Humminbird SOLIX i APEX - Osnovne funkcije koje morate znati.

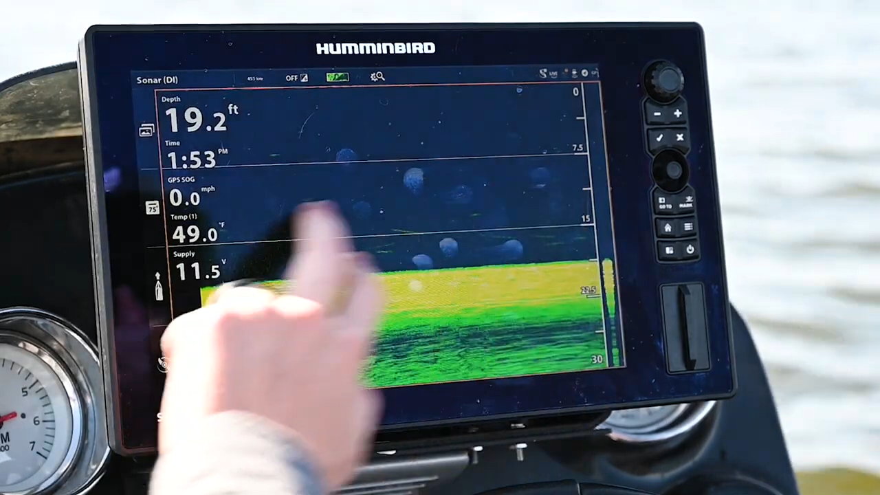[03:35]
On screen: depth 19.2 ft, water 49.0°F, speed 0.0 mph
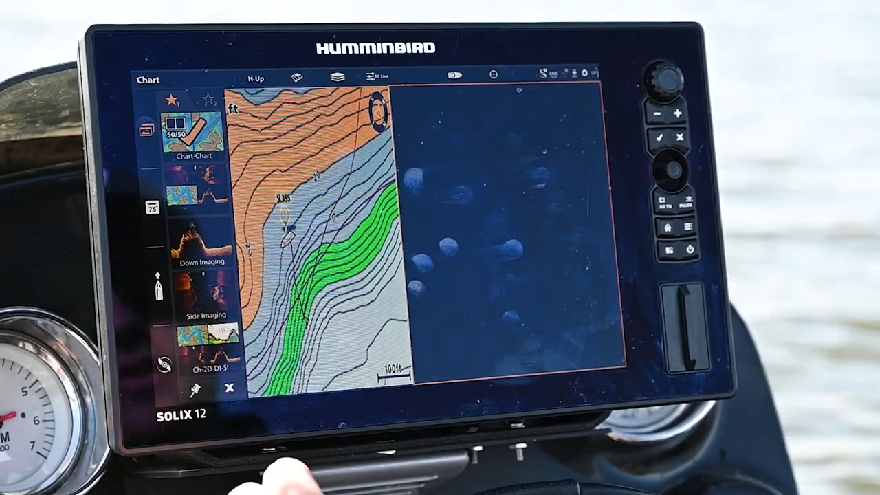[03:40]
So here's our chart chart next one's going to be that three pane so if I swipe it's going to my three pane so I can cycle through my views quickly without having to pull up the views menu. The next thing we're going to show you is how to mark a waypoint and there's a couple different ways you
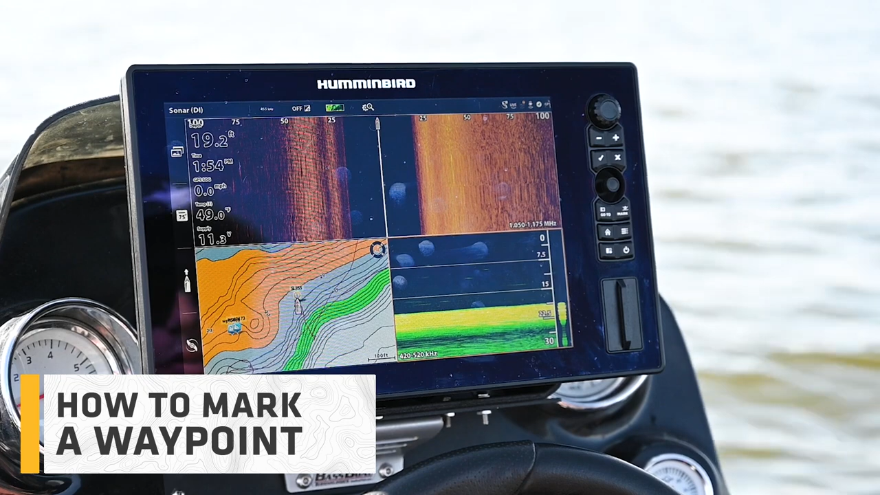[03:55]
can do it but the first way the most basic way you'll notice over here there's a mark button.
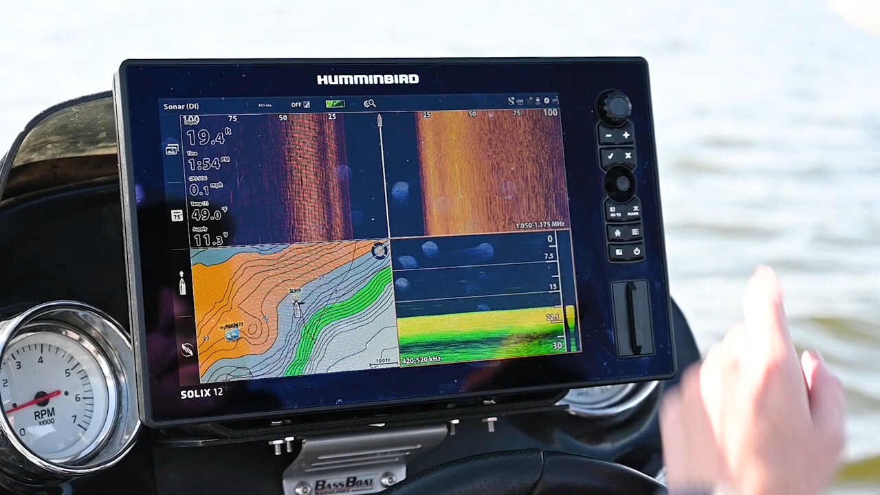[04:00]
On screen: depth 19.4 ft
Now if I hit that once it's going to pull up the the waypoint mark option I'm going to hit it a second time and it's going to mark a waypoint directly beneath my boat. Now another thing you're going to see these favorites come up now these are totally customizable favorites icons and colors we have a full video that explains all of that so I won't get into that here but
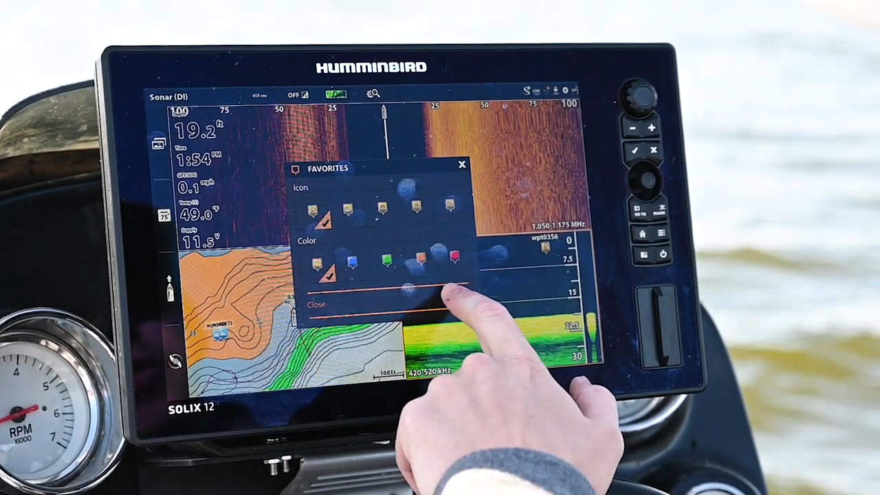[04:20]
you can customize those waypoints but by just marking that I can double press it twice it's already going to mark a waypoint and knows I have one here. Now that's the one one way to do it it's going to mark it directly beneath the boat but there's another way you can do it you can use your touch screen let's say we're driving over something and we see a rock pile or a brush pile or anything
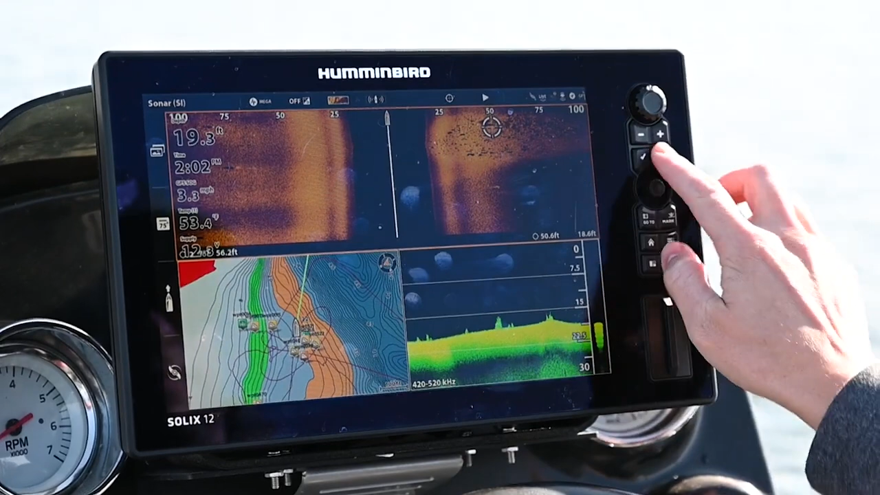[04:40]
On screen: water 53.4°F
like that on my side imaging I can take my finger mark that object
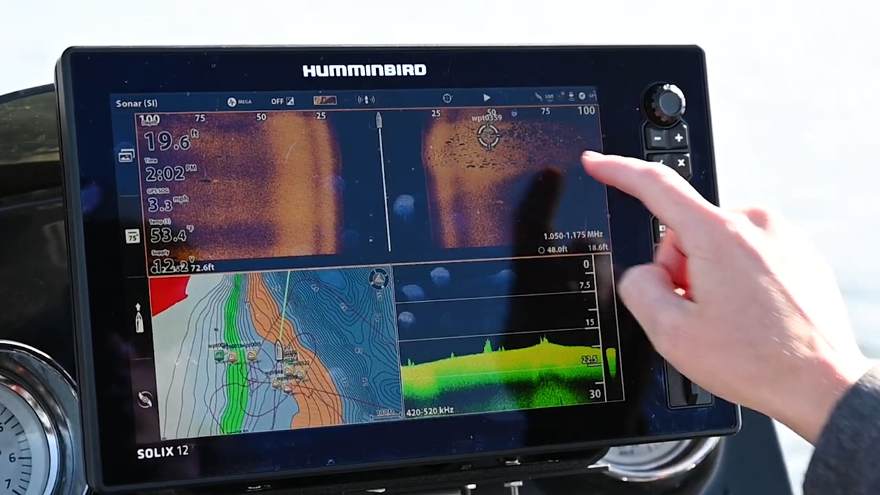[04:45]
mark a waypoint same thing my favorites are going to pull up so you can mark it actually on your
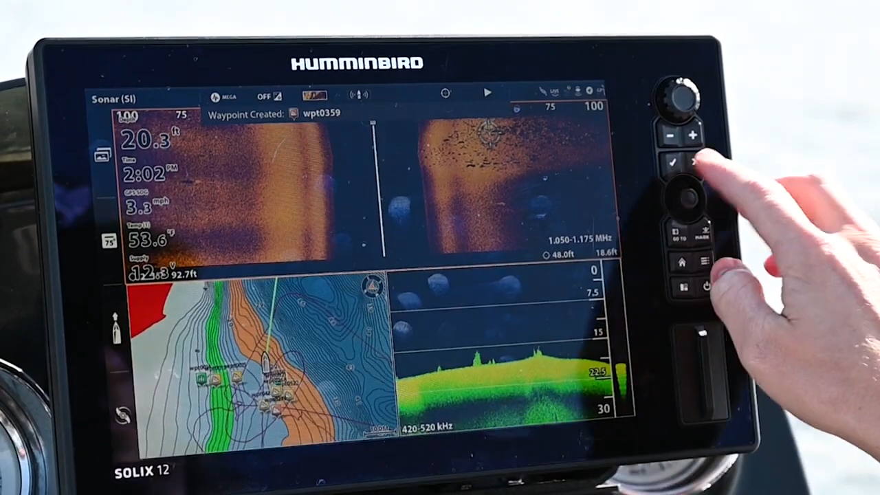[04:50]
On screen: water 53.6°F
sonar off to the side on side imaging or on your mapping if you see a point or something that looks interesting that you want to fish a similar option to using you know the touch screen I can actually
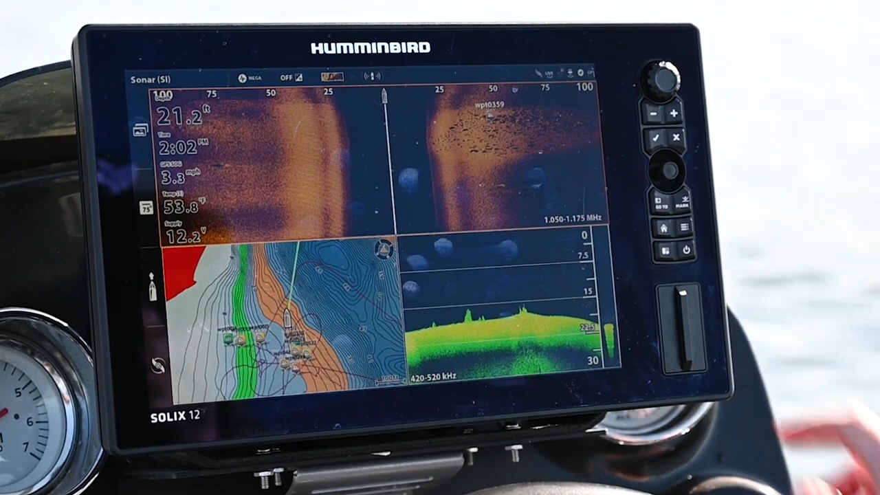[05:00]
On screen: depth 21.2 ft
use this joystick here if I don't prefer a touch screen I can go find an object
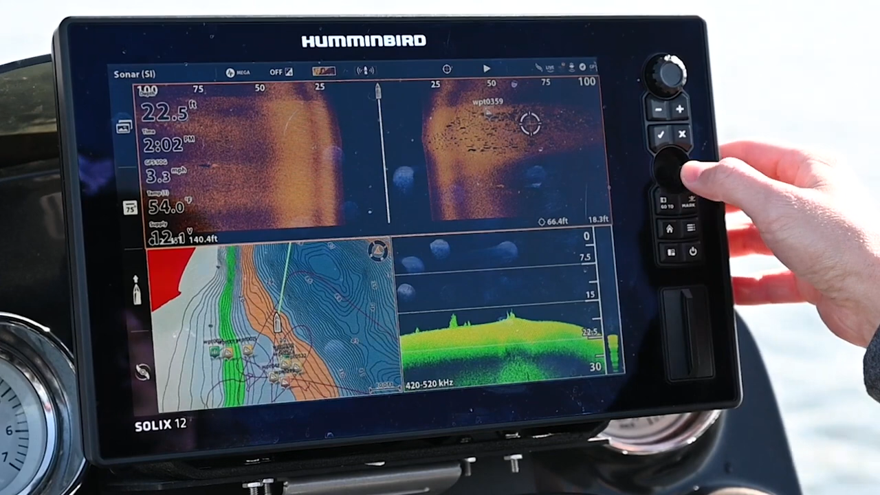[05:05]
On screen: water 54.0°F
and double press my mark button same thing favorites can mark it that way as well
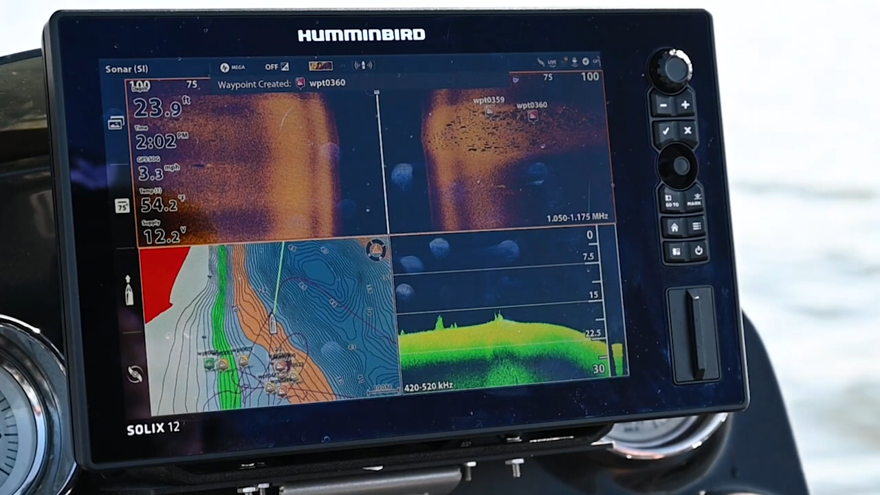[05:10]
On screen: water 54.2°F, speed 3.3 mph
so the next thing we're going to talk about which is really important and it's how to access your
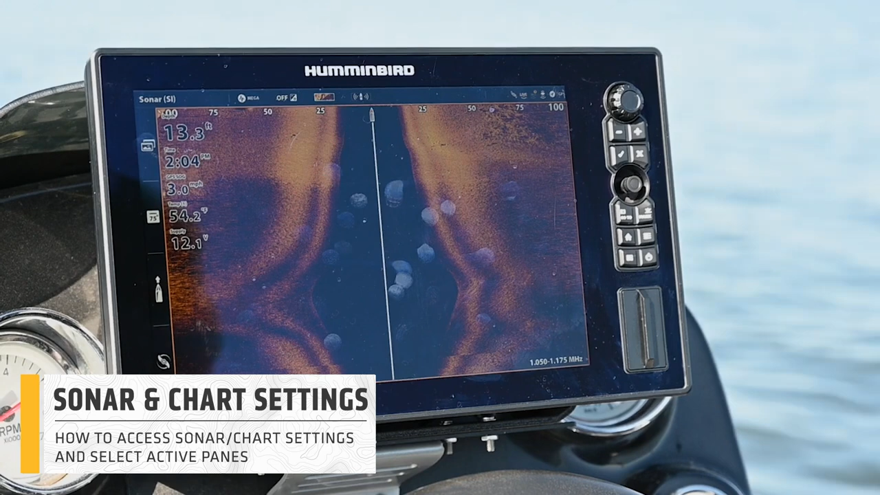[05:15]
On screen: depth 13.3 ft, water 54.2°F
sonar or chart settings so here on side imaging we're going to show you how you can access
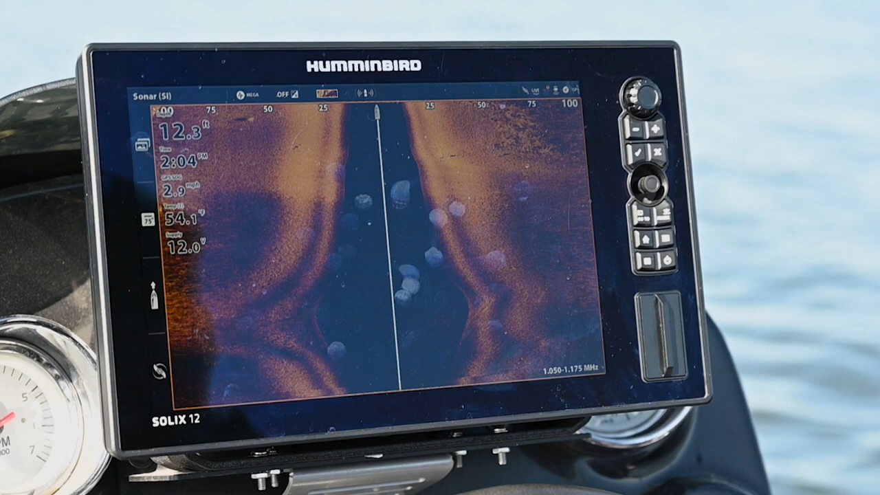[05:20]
the main way to access your settings for side imaging for this example over here there's a little menu key you can press your menu key and it's going to pull up your sonar si settings
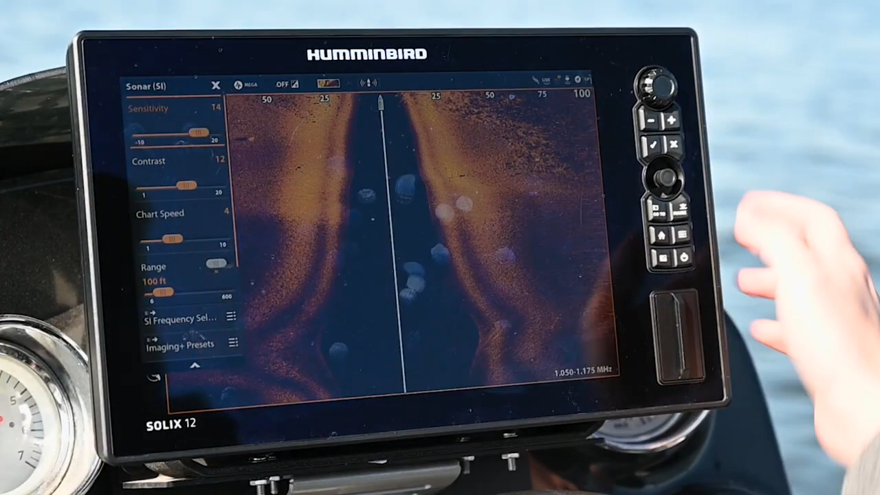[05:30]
now we have your sensitivity our contrast our charge speed range
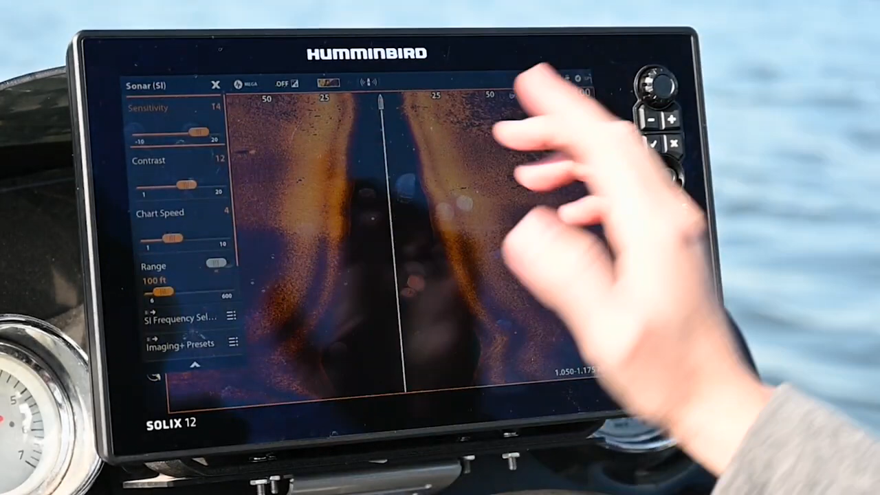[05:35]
all of that and other things that we can adjust all right here another way to access that via
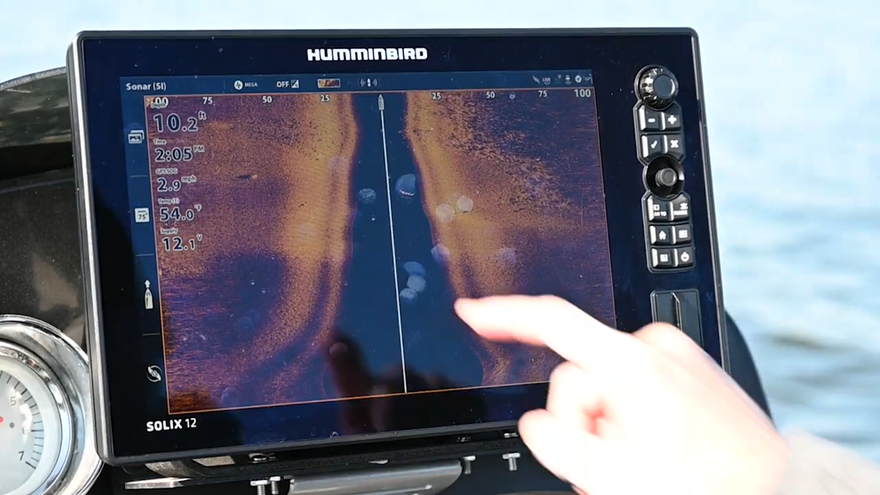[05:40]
On screen: depth 10.2 ft
touch screen is just to hit the sonar screen up here same settings pop up for
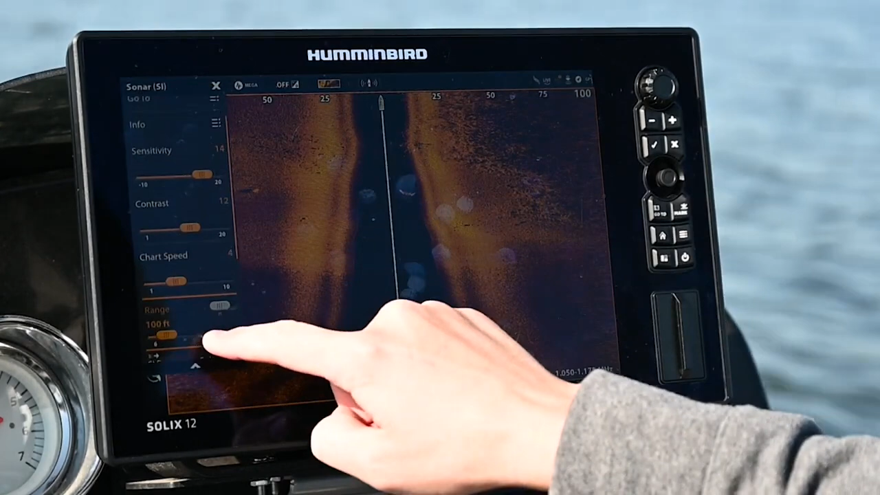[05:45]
us there we can change sensitivity with the dial drop that down bring
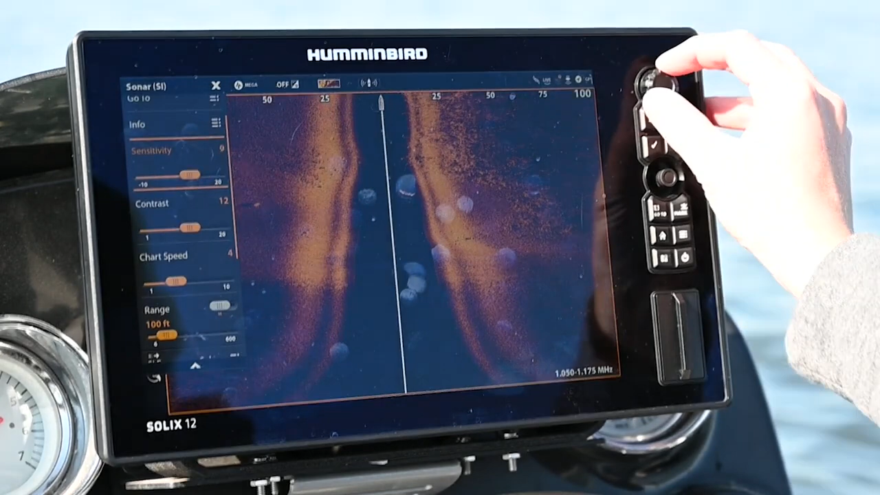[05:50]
it back up we can adjust all of that right there another